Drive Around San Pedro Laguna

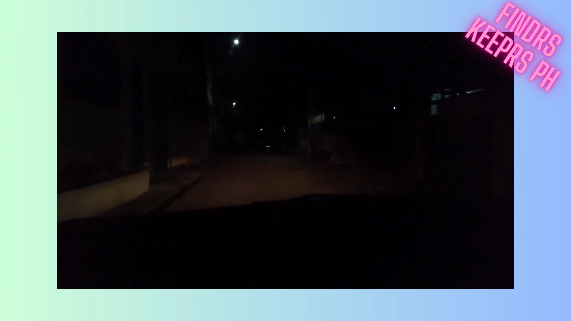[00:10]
Hindi tayo ngayon sa... saan ba ito? Macaria Subdivision, Pasitawan. San Pedro, Laguna. Good evening. Papagas tayo. Papagas po kami ni husband. Meron ditong sikat na restaurant. Ito sa kanan, yung two-way, saka yung pad thai.
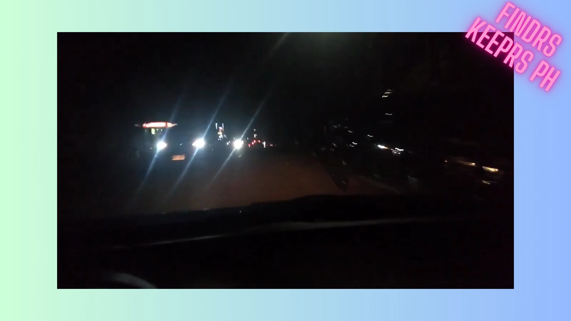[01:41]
Yan, pag main road na tayo, kakaliwa tayo or diretso. Pwede naman diretso. Marami ng tao ngayon galing sa bakasyon. Bukas, ipasok na. Holiday today.
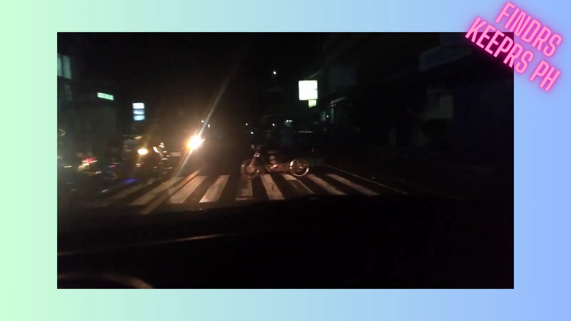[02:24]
Doon tayo sa tinatawag naming Big Ano. Papunta sa Southwoods. Ito na ang daan papunta sa Pasita 2. Papuntang Greatland at papuntang San Pedro proper. Hindi tayo papunta ngayon doon. Next time na.
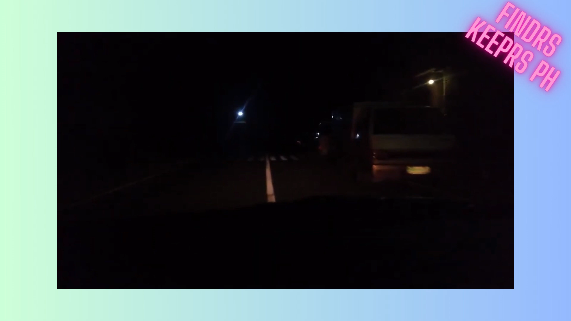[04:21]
Bawas-bawas din ang mga kaskadera. Pasok na tayo dito sa kanan tayo sa may tinatawag na Big Tunnel. Medyo madilim dito, paakyat, paliko, kaya minsan ipabright tayo. Ayan yung tulay sa taas. S-Lex din ito pala sa taas. S-Lex din.
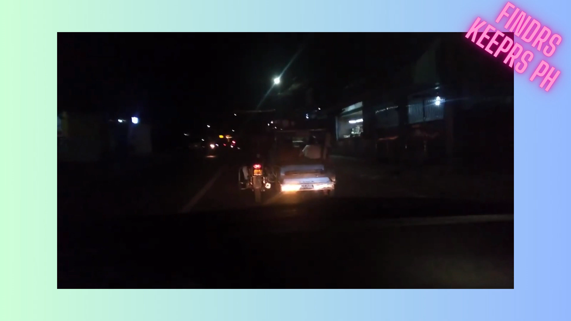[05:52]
Diretso ko to, may paakyat ditong kanan papunta sa Magsaysay.
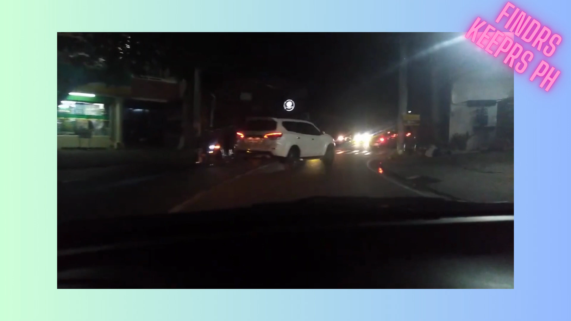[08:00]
So, marami ditong kapihan at Unli Wings. Ito, diretso na ito sa SLEX Southwoods Entry Exit. May mga shortcut dito papuntang Cavite. Okay, umangat ng dalawang bar.
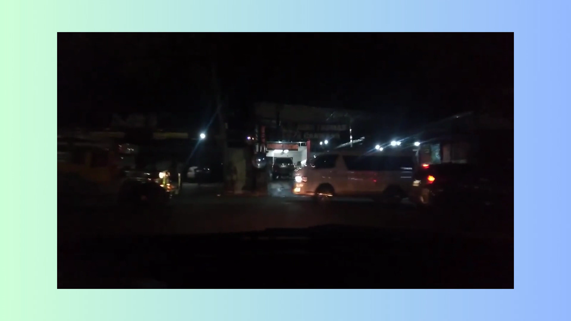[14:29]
Punta na ngayon sa place 4. Up, traffic.
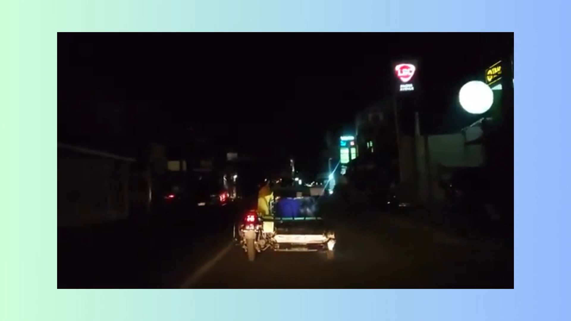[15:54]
Dito kami sa May Pasita Main Avenue. Yan. Pagtado na rin yung kalye. Medyo paggabi na, pasara na yung mga ibang tindahan at establishment.
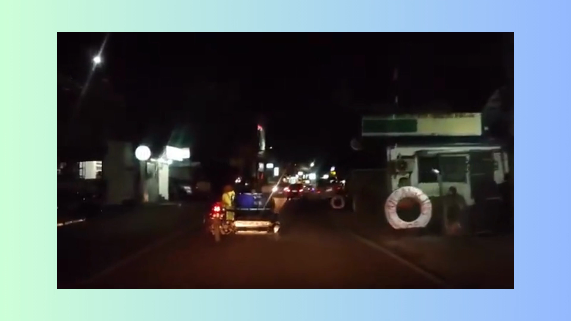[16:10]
Ipan pang masagilid. Ito yung Salon 28 kay Mr. Rui. Sikat na salon dito sa Pasita.
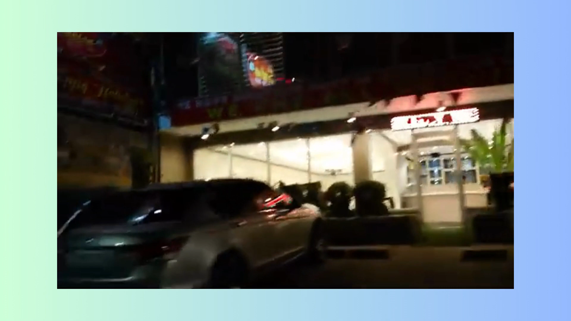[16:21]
Tapos kapag yung dali, kaliwaan niya, mga milk tea, cakes.
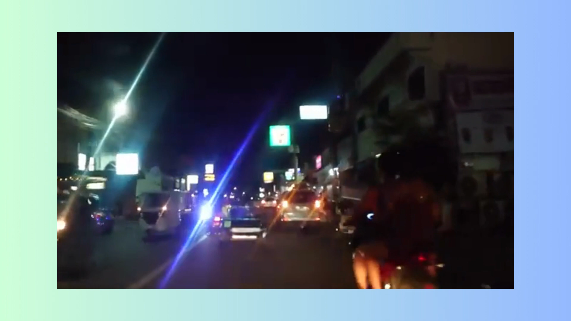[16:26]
Ang pinakauna, isa sa pinakaulito yung 7-Eleven na yan.
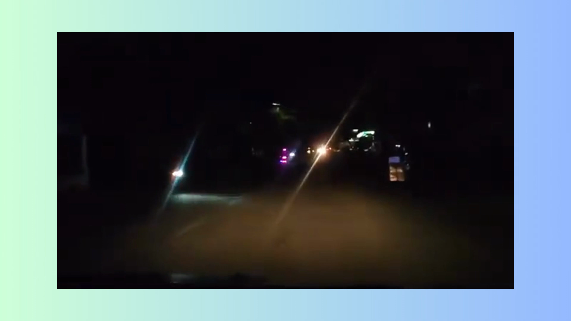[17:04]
Napadilim na Makaria Avenue. Bright tayo. Itong side na to, school yan. Ayan. Ito yung Pasita Elementary School. Yes. Sa harap niyan, hospital, family care, at evangelist. Yan yung may pilot.
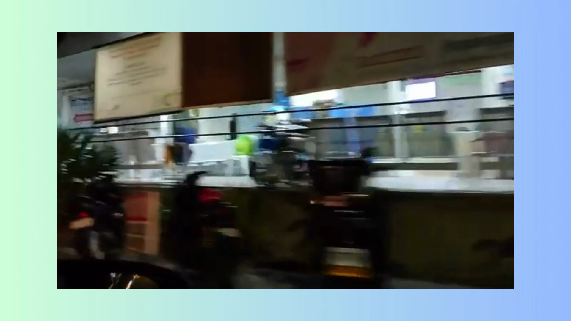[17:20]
Dati wala makadaan dito. Nakasarap. Nakadaan mahawa. Airborne.
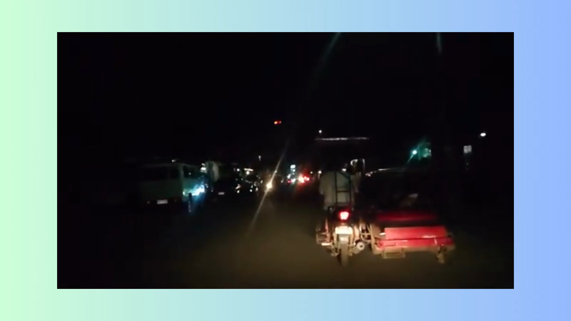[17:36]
Puro damo lang at mabaho. Ngayon, ay mga establishment na mabaho pa rin.
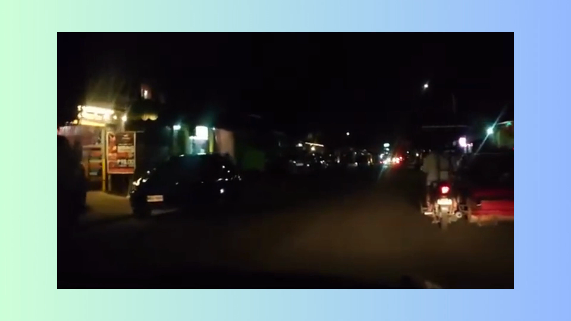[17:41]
Grabe, nagta-traffic na dahil sa mga sasakyan kasi walang parking ang mga kainan dito. Ngayon ang isang problema dito, yung parking. Kung saan sa ano na.